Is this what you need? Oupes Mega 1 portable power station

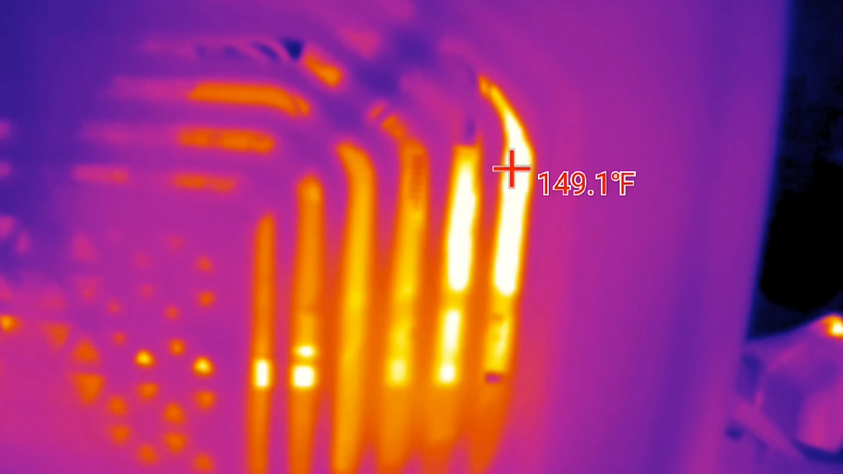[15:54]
On screen: spot 149.1°F
you'll see that we actually get a reading of 164 Fahrenheit.
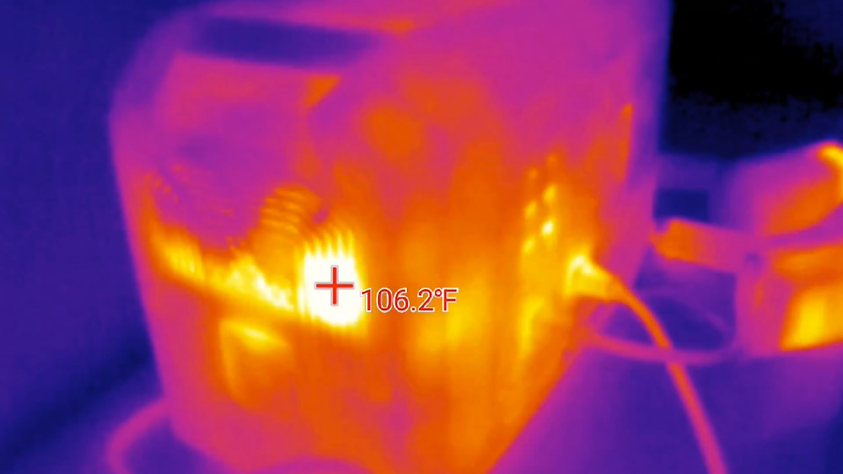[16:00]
On screen: spot 106.2°F
And I'm actually very happy that it shut off, because 164 Fahrenheit is starting to get pretty hot on the inside.